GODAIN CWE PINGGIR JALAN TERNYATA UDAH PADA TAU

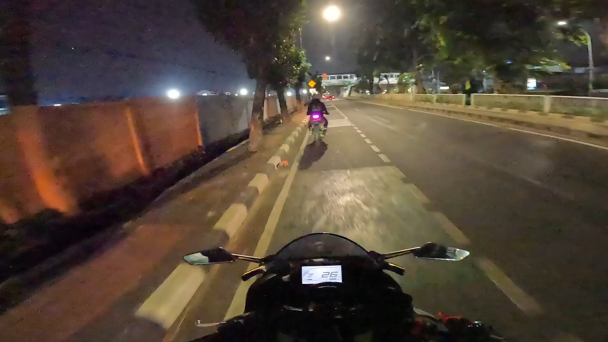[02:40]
yang di depan halternya ada pelan-pelan pelan-pelan aman gak kira-kira jangan ada ini ada apanya ada ada mama